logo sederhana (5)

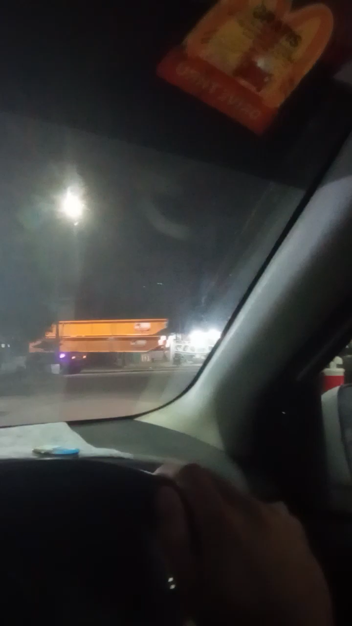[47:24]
Itu tuh mobil itu kalau ini aku lagi sendirian tuh duduk di sono mau bensin. Ini mobil kayak goyang belakangnya, bisa gitu. Tuh. Itu mau kalau mobil gitu liwat tuh.